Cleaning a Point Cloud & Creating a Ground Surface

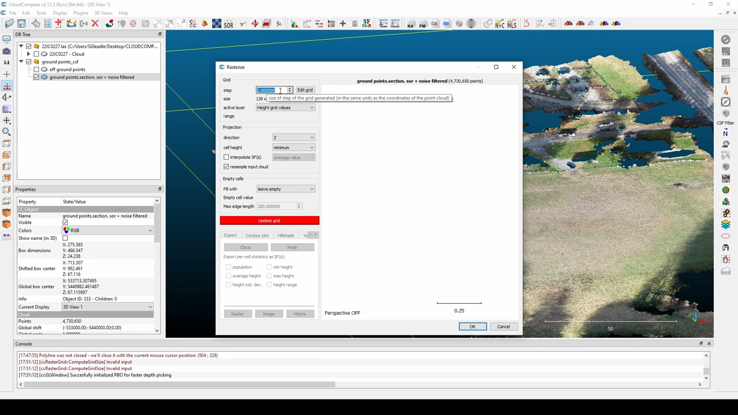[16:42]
which was the blade of grass or someone's arm or something like that. The trade-off here is the larger step size we use, the larger cell we draw, the more we're going to artificially lower our surface. So consider this might not be a great example,
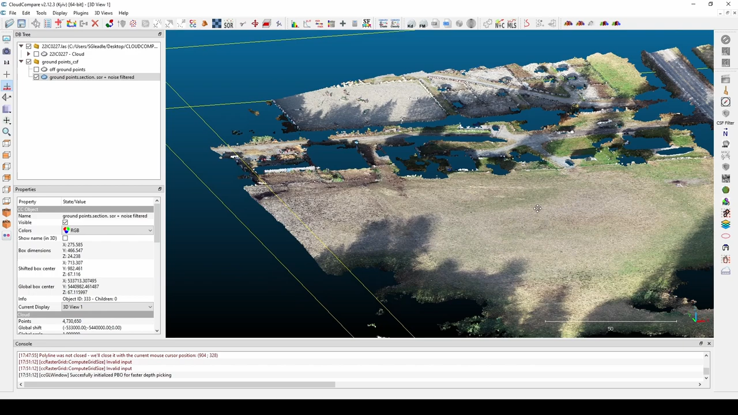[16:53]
but consider if we had a top of bank, for example. It's not going to pick the peak of that top of bank. It's going to pick the slope of that top of bank that's as low as it can be, but still limited by the step cell size. So it's going to artificially project the point cloud lower than it is. So that's the negative, but the positive is it's going to pull out
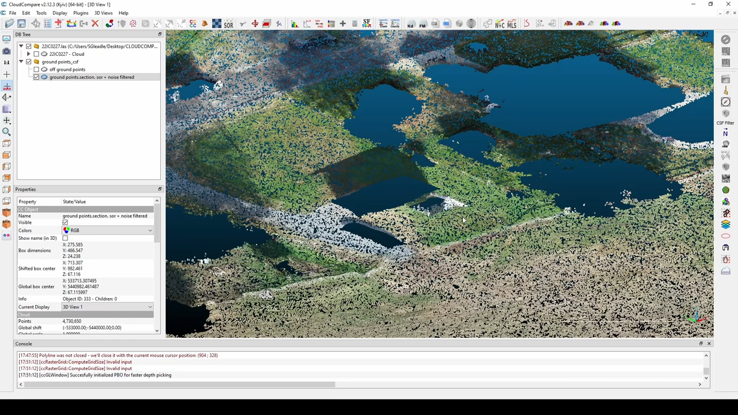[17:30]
all the points that are higher because they're on something other than the ground. So it's really a trade-off that we're doing with this tool. You're going to have less of an error with a smaller step size, but you're also going to get more returns on erroneous points that aren't true ground.
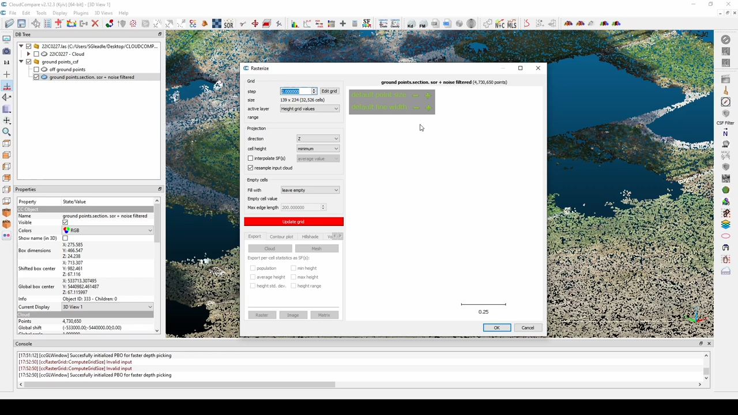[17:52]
So it's really how clean is your surface, and how much undulation is there in the surface. So I know this is a fairly flat surface.
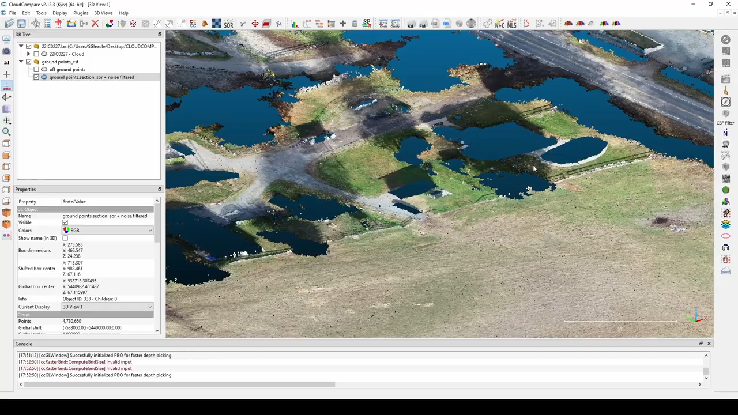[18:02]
There aren't many banks anywhere, so I can actually use a fairly large step size.
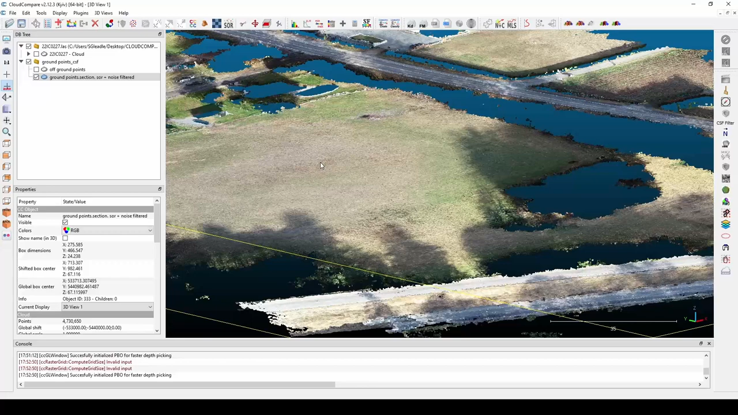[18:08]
So what that's going to do is remove a lot of the erroneous points, but we're still going to have a fairly accurate surface. So I'm actually going to use 2 meters here. The active layer will be height grid values. The projection will be the Z projection because we're interested in elevation, and we want the minimum cell height. If we chose maximum, we would be getting all
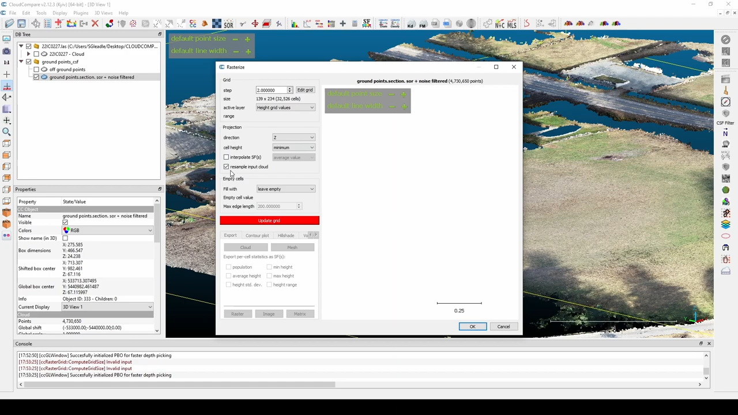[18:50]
the highest values, the treetops and the tops of houses, if there were any remaining. We don't need to interpolate scalar fields and this checkbox here. So let's go over that. So right now what we're doing is we're isolating the point in that cell that is at that lowest elevation, and we're choosing that point. If we take this off, then we're taking the elevation of that point, but we're reprojecting it in the middle of that cell, which we don't want to do. For this example, we want to just choose the point that is at the lowest elevation and leave it where it is.
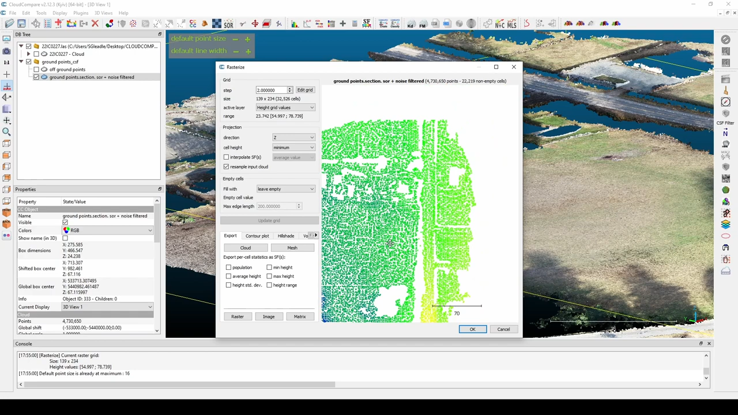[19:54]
And that looks pretty good. We get a height grid here. We have some low points around here that I'm kind of concerned about. But let's see how it turned out.
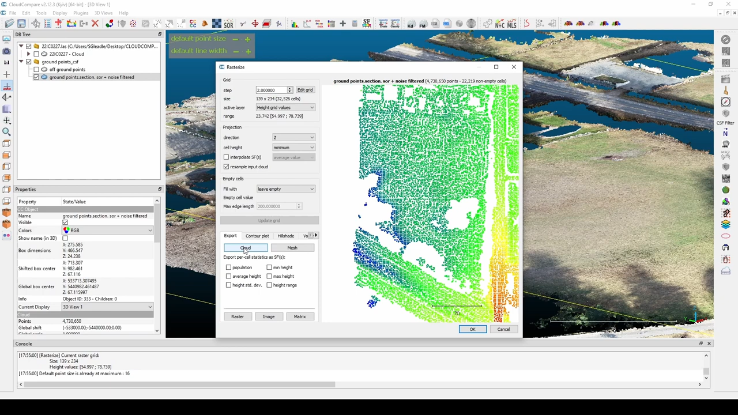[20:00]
So we click on the cloud button to export our new Rasterize point cloud.
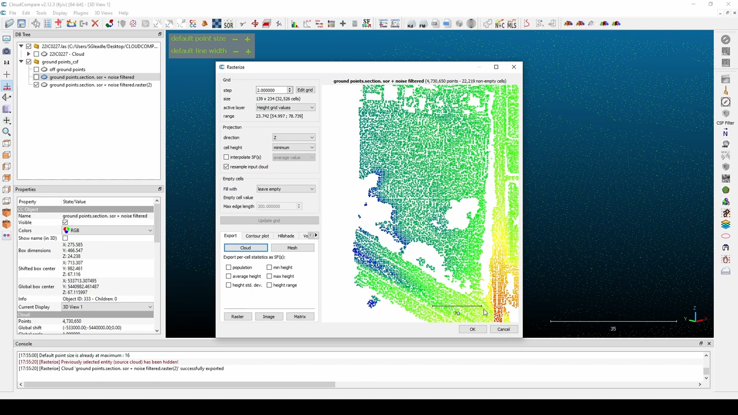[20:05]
And I like to crank up the point
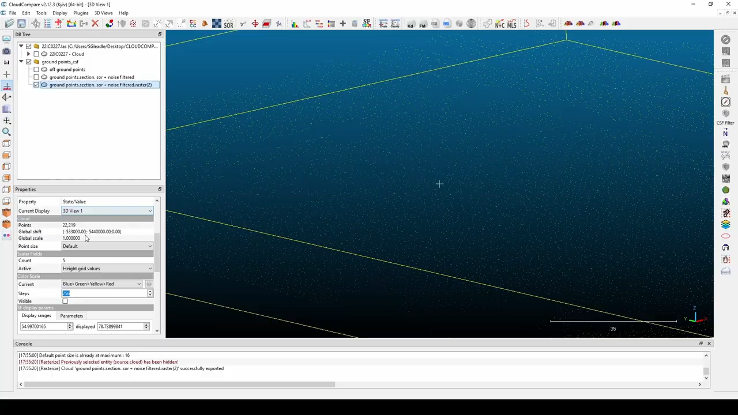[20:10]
size right away to kind of fill things in. So again, it's we got a height ramp being applied, and it actually looks pretty good.
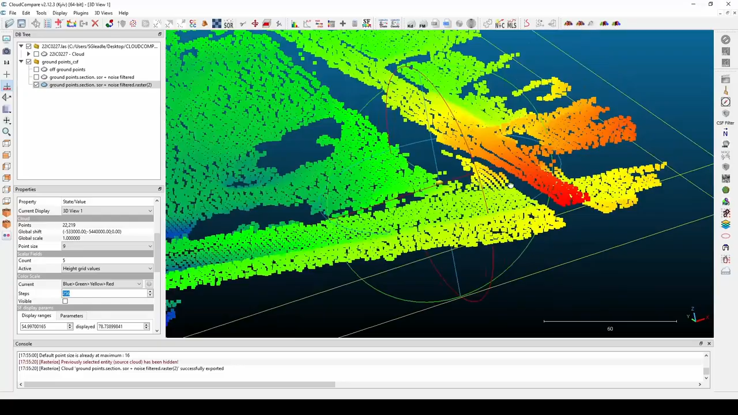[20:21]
So we have one point here that's higher than it should be.
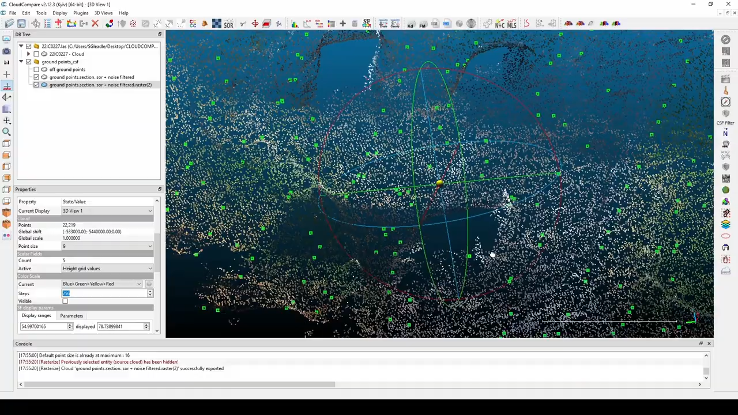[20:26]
All these are on the ground, but for this particular cell size,
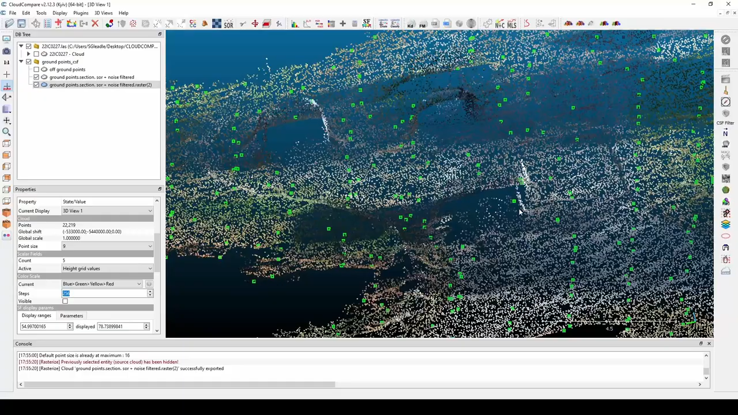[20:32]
this must just have been the lowest, how it drew the cells, this would have been the lowest point possible.
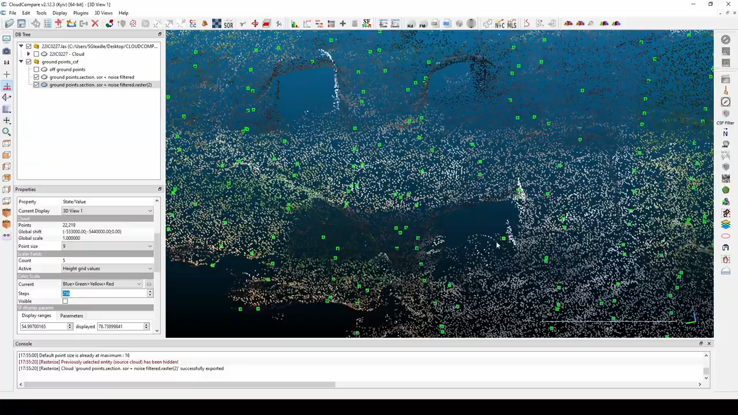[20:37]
So it's not perfect, but it,
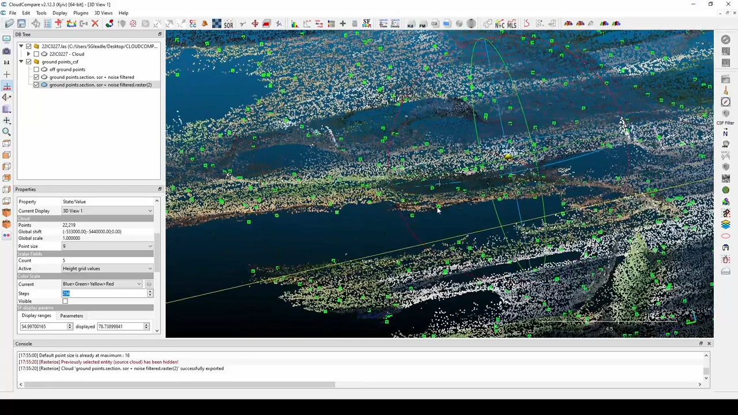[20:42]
like this patch of grass here, let me just turn up this point size a bit. Yeah, you can see it's getting rid of a lot of the stuff that's too high.
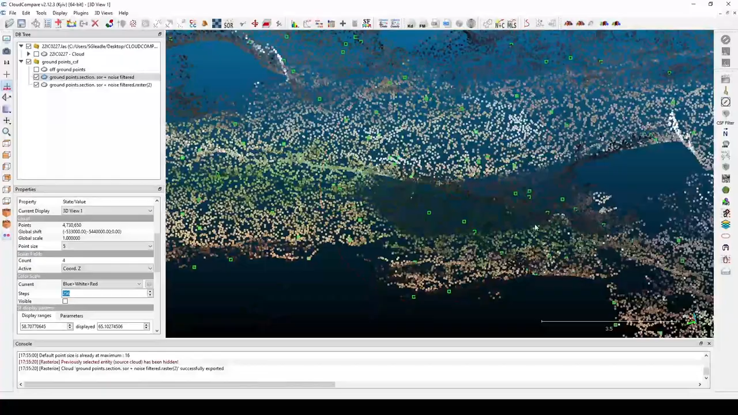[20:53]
All of that's been cleaned up. All of that car's been cleaned up.
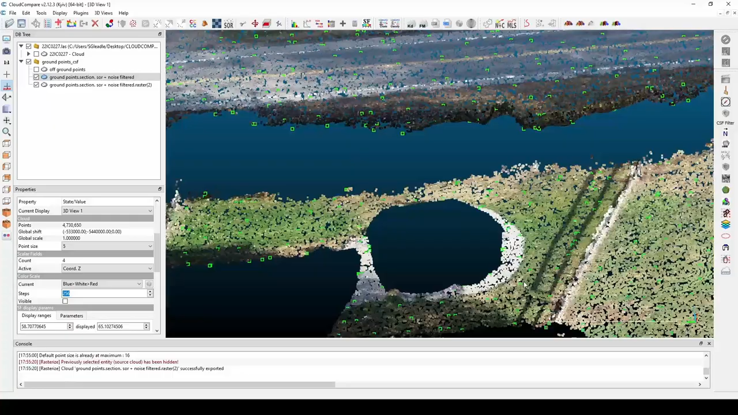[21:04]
This whole fence, like fence lines are very easy to pull out.
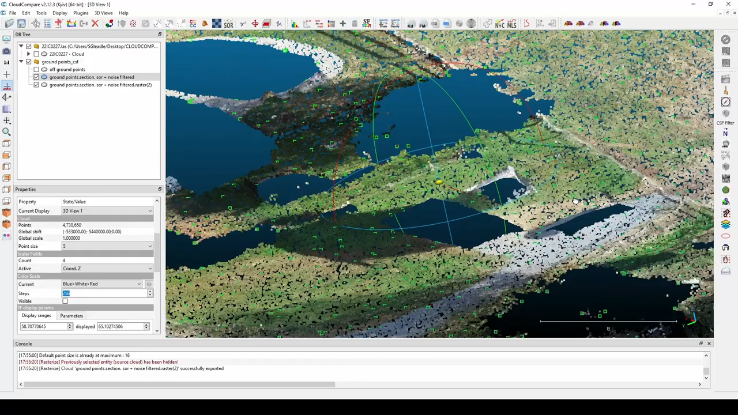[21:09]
It got rid of most of that. So it does a pretty good job.
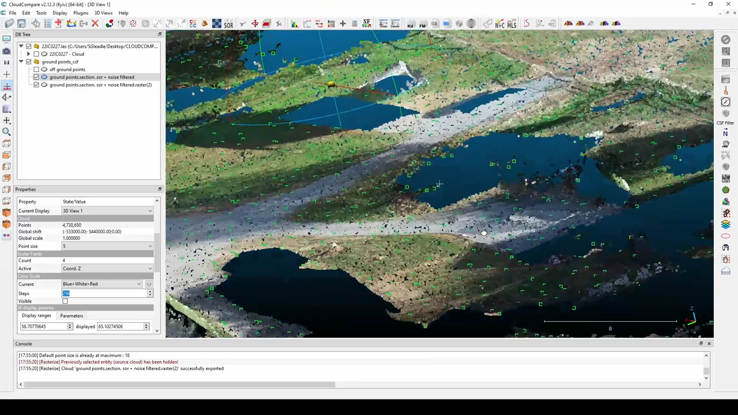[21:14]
It doesn't do a perfect job.
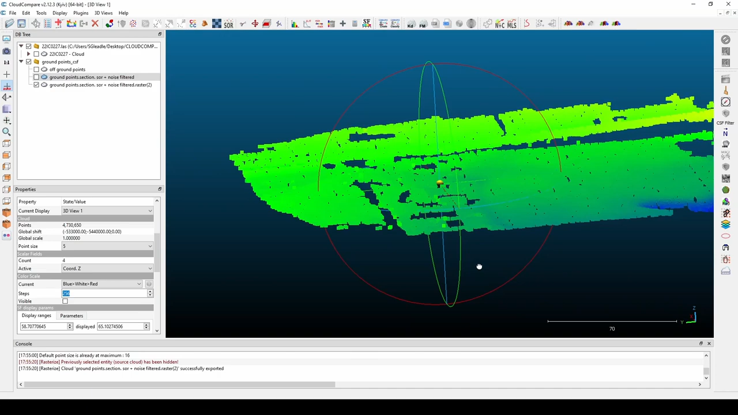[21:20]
So what we can do is sometimes I like to apply an SOR filter on this point cloud just to clean it up a bit. So let's try that out and see what happens.
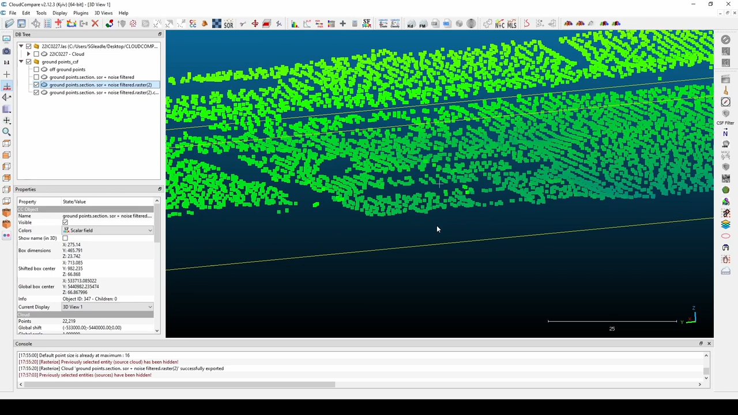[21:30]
Okay, so this is before. That's after. Cleaned up some of the outliers. Yeah, you can see over here we removed it. I think it took those out. Yeah. So let's go ahead with that.
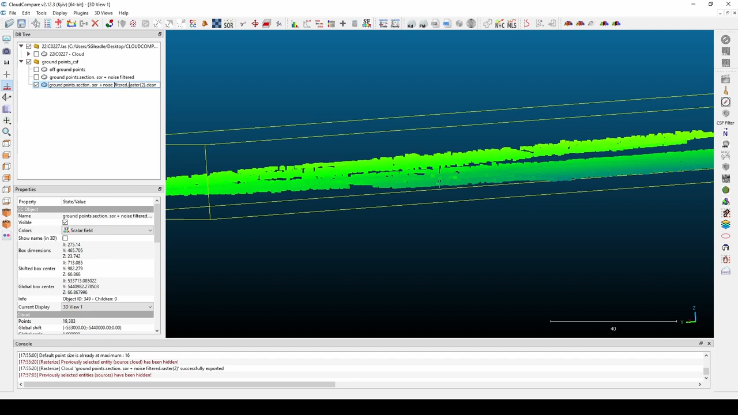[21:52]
Let's update this so it's filtered, it's rasterized.
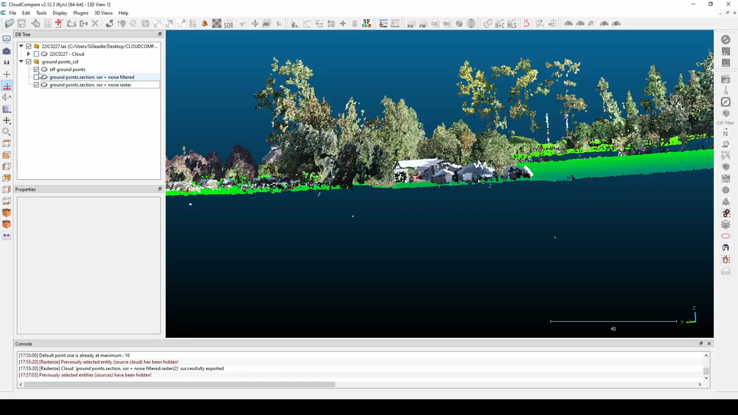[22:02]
Okay, and we still have our off-ground points if we want them.
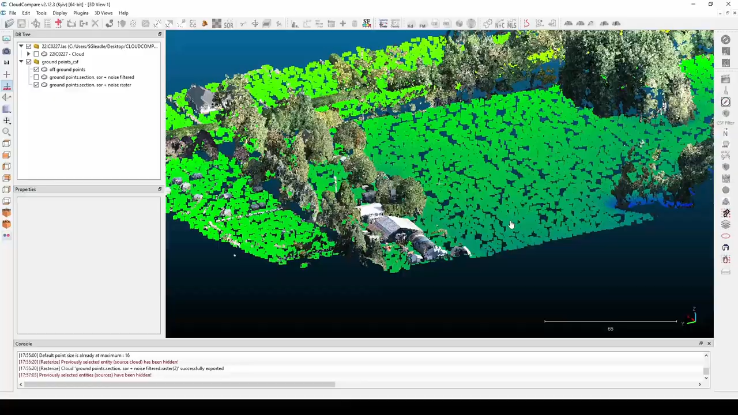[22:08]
So we're looking pretty good here. Yeah, but something that's true ground.
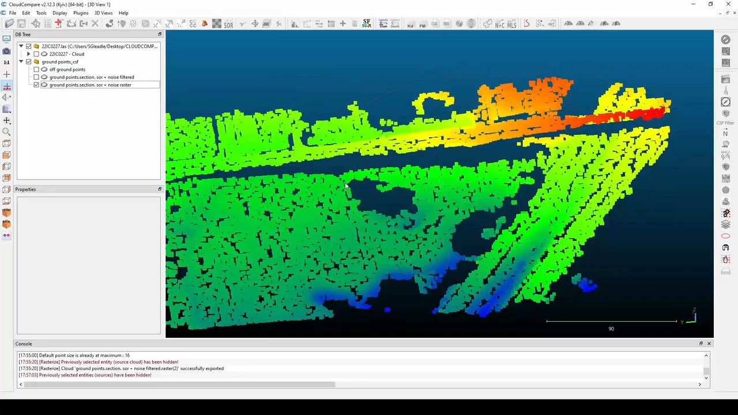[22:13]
So yeah, I'm fairly happy with that. At this point, we can go back and use the segmentation tool one more time.
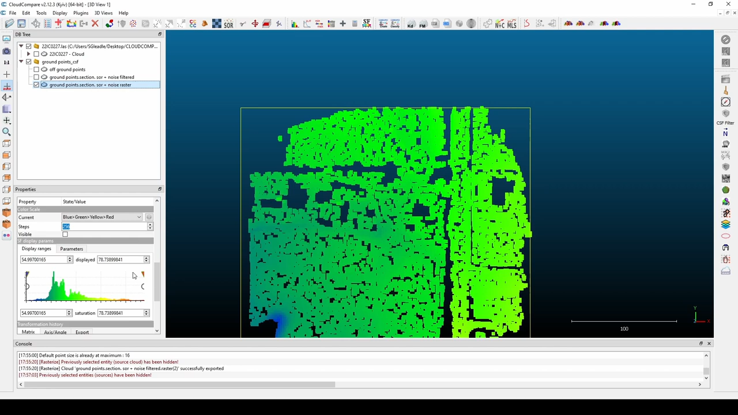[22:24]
If we'd like, we can adjust these values to get an idea. Yeah, that kind of clears. You can see the erroneous points right away when we do that. So again, like I said, it's really how much time and effort you want to
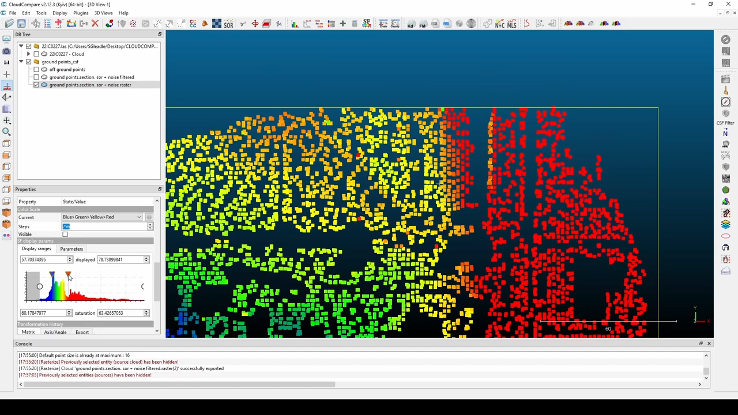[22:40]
spend in cleaning up this point cloud. When we go to make our surface in Civil 3D, we'll have one last
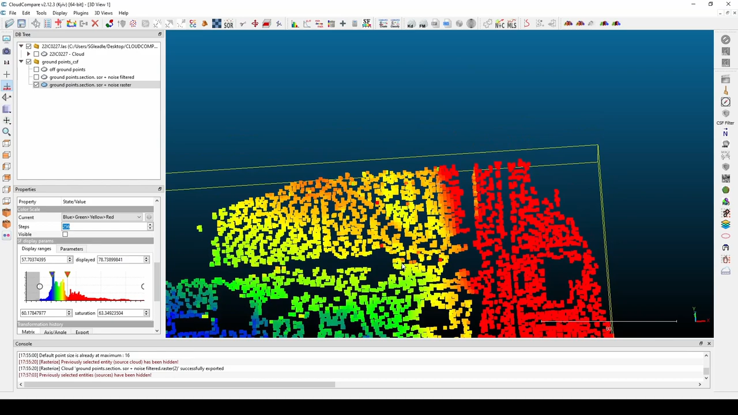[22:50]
method to clean it up, but I think I'm fairly happy with that. So let's move ahead. Okay, there's one last thing we need to do in CloudCompare,